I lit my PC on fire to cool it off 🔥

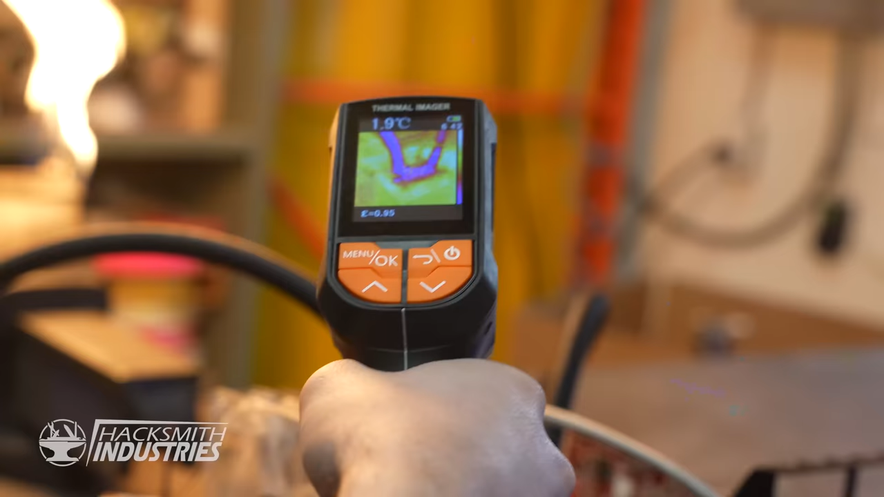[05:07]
On screen: spot 1.9°C
You can see the coolest part of the computer. It's the block.